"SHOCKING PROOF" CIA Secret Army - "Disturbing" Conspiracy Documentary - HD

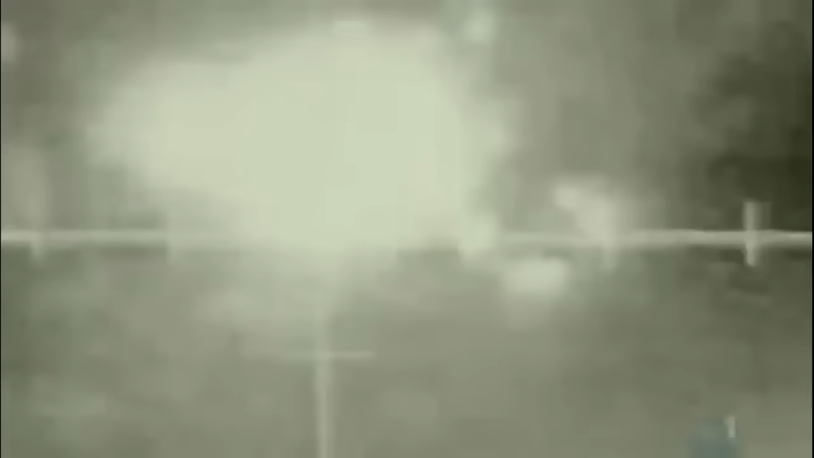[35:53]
Oh, hey! Look at that thing throw pieces off. What a burner. That's a large explosion. Yeah, let's see if we can find some more trucks here instead of watching fireworks.